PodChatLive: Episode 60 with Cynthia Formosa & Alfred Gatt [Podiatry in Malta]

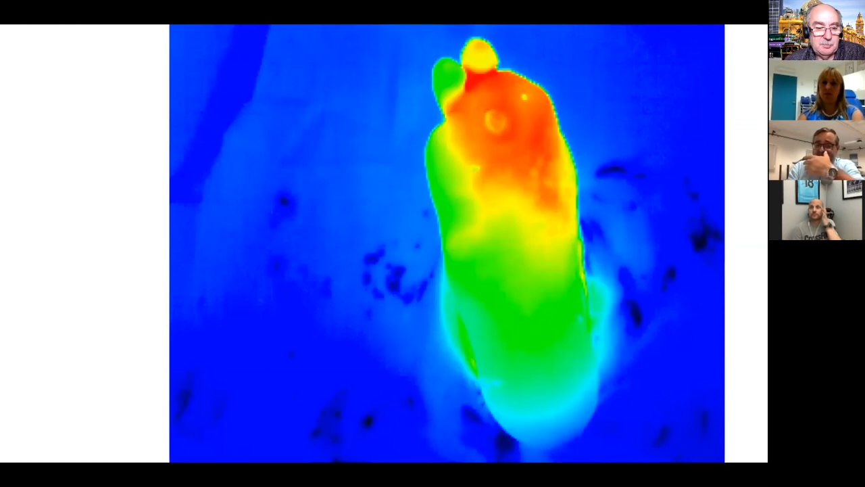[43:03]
inflammatory reaction um whatever is going on it gives us a second diet and well we said then maybe i mean look at this one in this in this patient he had an apical ulcer on the second toe yet the third toe is quite as hot as the second toe and actually this person developed an
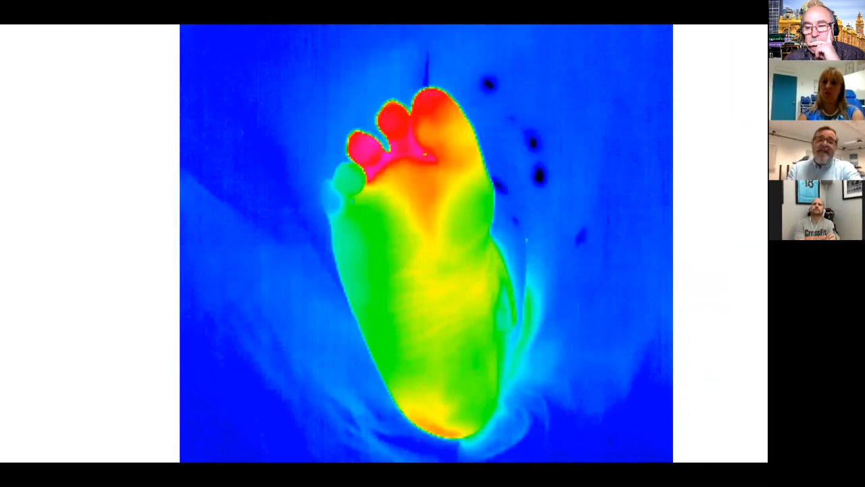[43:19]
ulcer in that other toe as well after a couple of months you know looking looking at the thermal image i'm i'm sure anyone can see that there's something wrong with this foot right so if you look at the first mp joint region on the the on the right side of the of the screen right it is significantly hotter can you see that can you see the area where it is so hot it's actually eight degrees hotter than the
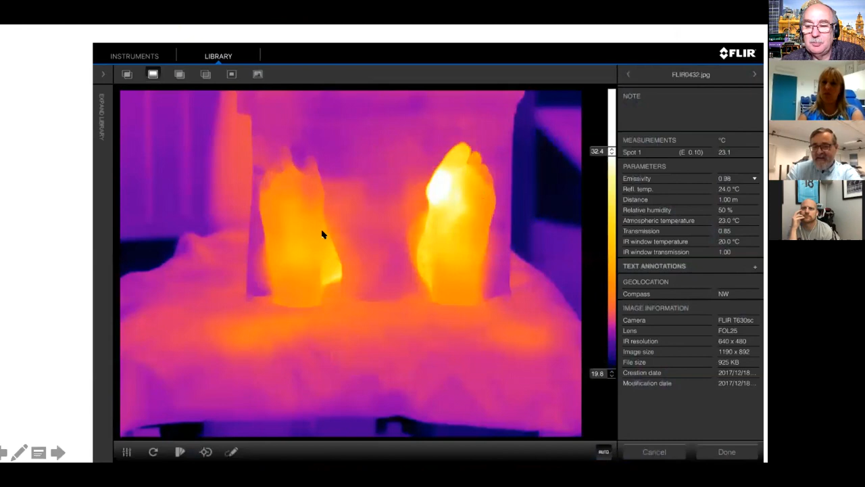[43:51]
On screen: spot 23.1°C
than the other other area and what's causing it well that's an ulcer well actually alfred was it an ulcer or was it an
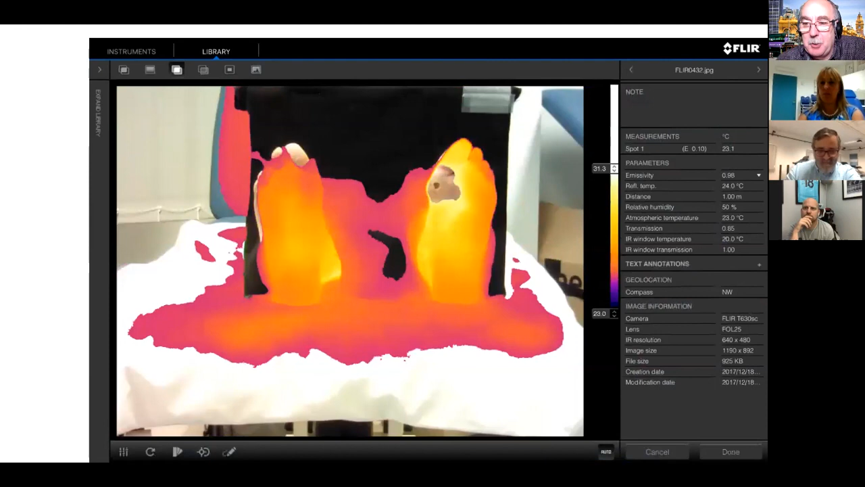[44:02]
On screen: spot 23.1°C
ulcer about to happen no no this is an ulcer it was an ulcer yeah this is a neuropathic ulcer but you clever because this is
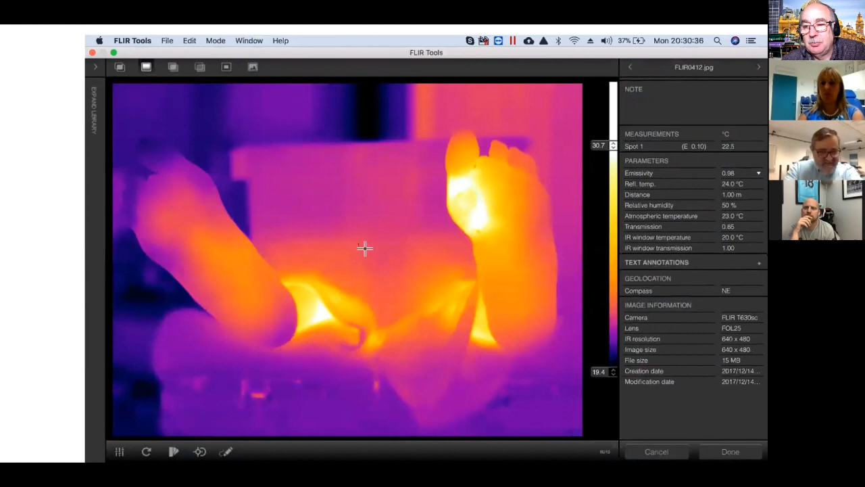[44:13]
the second one okay same features this is an ulcer about to happen so it's an area of hyperkeratosis with uh with underlying um bleeding there it's not actually it's not actually um ulcerated yet so you know you can see that the possibility of of um using thermography to detect impending impending ulcers yeah and i think alfred you know you know my views from from